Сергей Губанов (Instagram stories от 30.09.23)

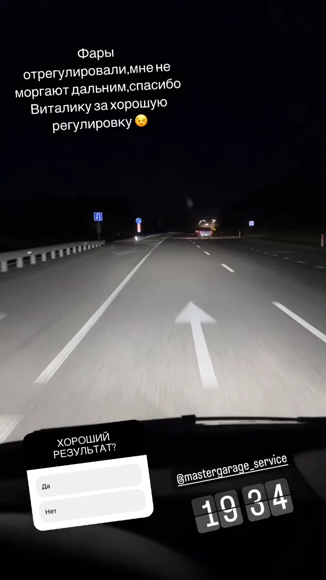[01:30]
Вот так вот он светит, четенько выстилает всю дорогу. Дальний пока не могу включить, нету прецедента для включения, но в принципе светит отлично свет.